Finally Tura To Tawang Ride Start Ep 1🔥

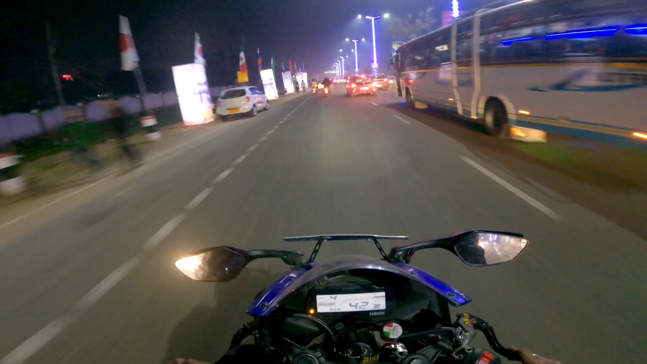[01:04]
और यहाँ तो कुछ ना कुछ तरह मेरा हाथ पैर बहुत दुख रहा है क्योंकि इतना लग जाता है ना इसी कारण। चेक इट आउट दिस व्यू मैन, ओ भाई क्या ऑसम लग रहा है यार, चारों तरफ लाइट लाइट, रात का व्यू ही अलग है मैन।